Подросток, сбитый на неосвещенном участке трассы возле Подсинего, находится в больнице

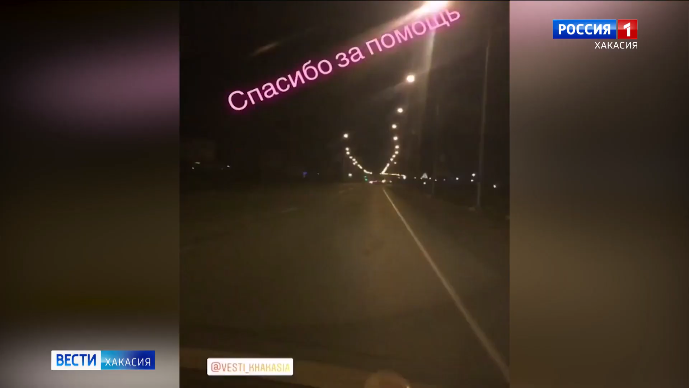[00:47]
Прямо удивительно. Пока не напишешь письмо на телевидение, никто не беспокоился, что под синим горел свет. Ну, спасибо, что хотя бы вы взялись за это дело. Почему же на оживленную трассу без света правительство Хакасии обратило внимание только после того, как они заговорили с СМИ, так и останется открытым вопросом.